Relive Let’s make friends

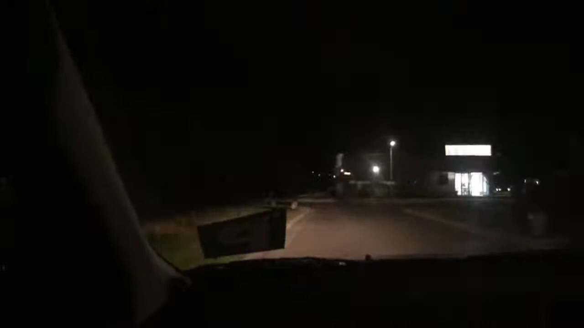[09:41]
Dito ba tayo kanina? Head west on Umbrella Way towards Tackle Drive, then turn right onto Tackle Drive. Hindi mo na makita yung number. Turn right towards Broadside Walk, then turn left onto Broadside Walk. Okay. Dito yung pinag-deliveran namin kanina. Anong bahay yan? Yung bahay na yan? May ilaw? Saan dun pa?
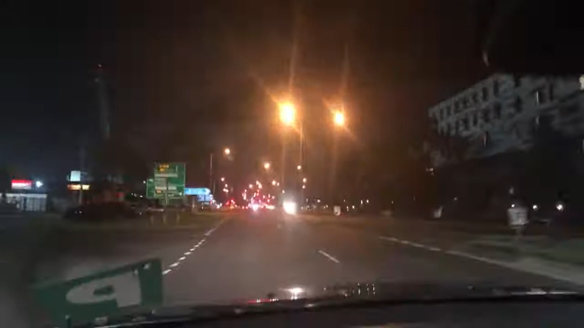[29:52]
Dito tayo ngayon sa Werribee. Ayan yung hospital ng Werribee. Hindi yan nakita. Natakpan ng puno. Tapos, ano pa ba? Ano yung meron dito? Ito ginagawa. Ano ng trend yan?